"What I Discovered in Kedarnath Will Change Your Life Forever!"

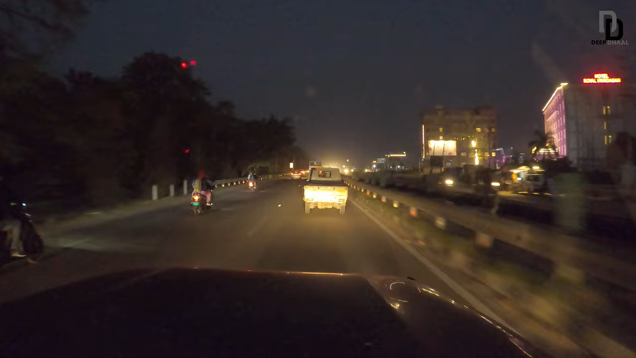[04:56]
टाइम हो रहा है 5:50 और हम पहुंच गए हरिद्वार। वो देखो सामने है हर की पौड़ी, इधर से जो दिखाई दे रही है।